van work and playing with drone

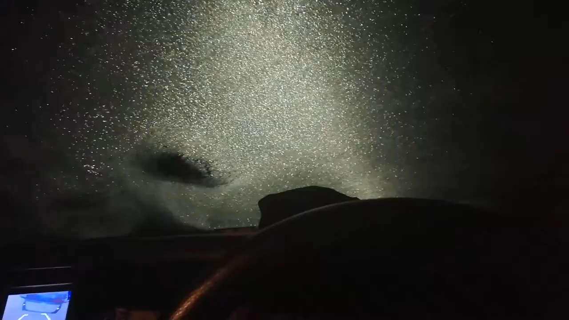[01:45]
oh I hate winter I only want to go for a bottle of pop and it's friggin icy